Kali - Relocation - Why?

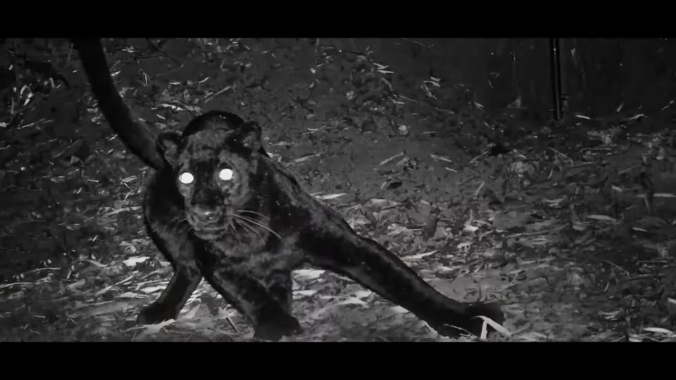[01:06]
black panthers and elephants amongst other distinctive flora and fauna.